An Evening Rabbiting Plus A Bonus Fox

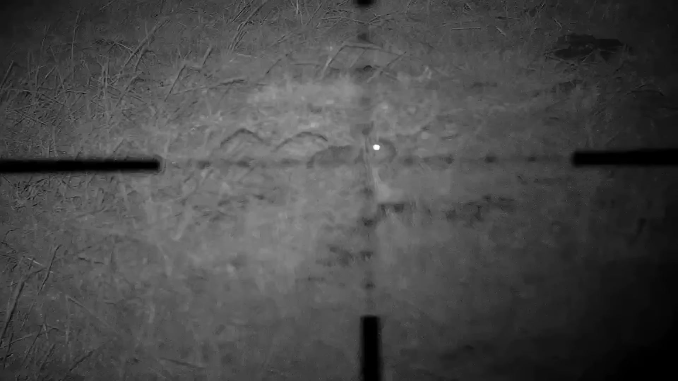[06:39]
Well, that was a good session. I managed to up the numbers from 5 rabbits to 11 rabbits.
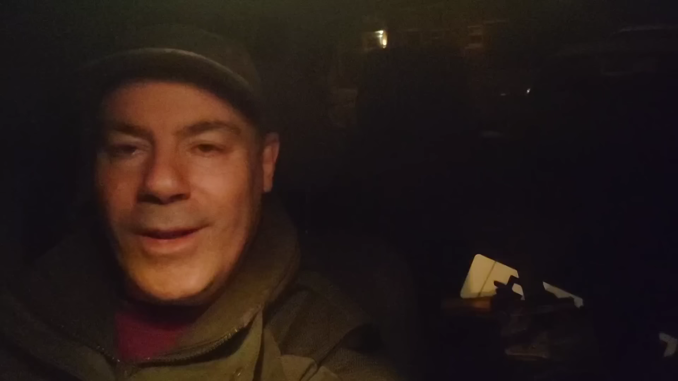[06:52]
So what I'm going to do now, I'm going to have the all important cup of coffee, and then we'll get the 243 out and we'll see whether there's any foxes knocking about.
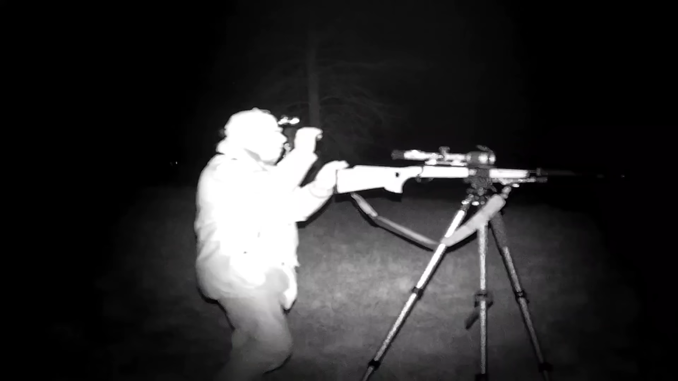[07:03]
Less than half an hour's wait and this fox turns up at the other side of the fence.
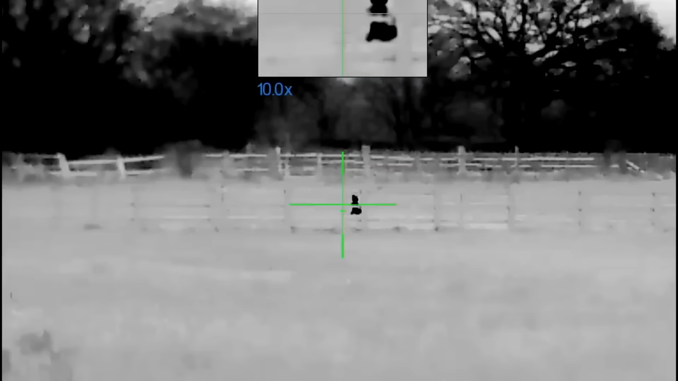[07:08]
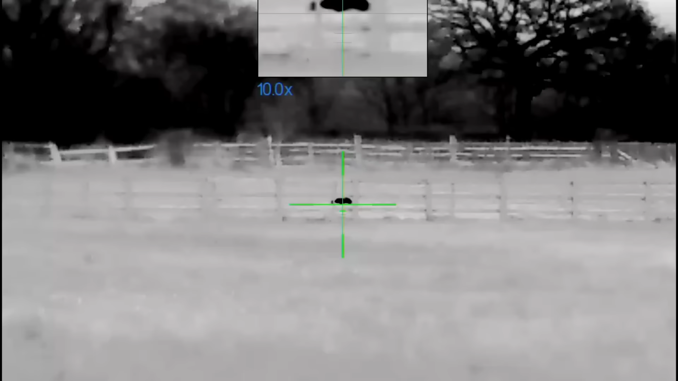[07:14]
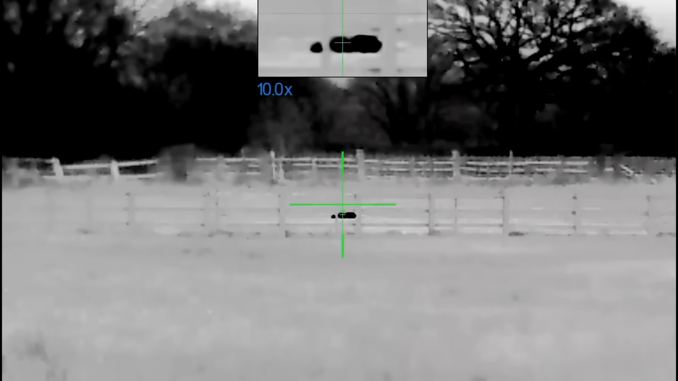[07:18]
This is a nice dog fox, but I can't show it all the side of it. It's a bit messy.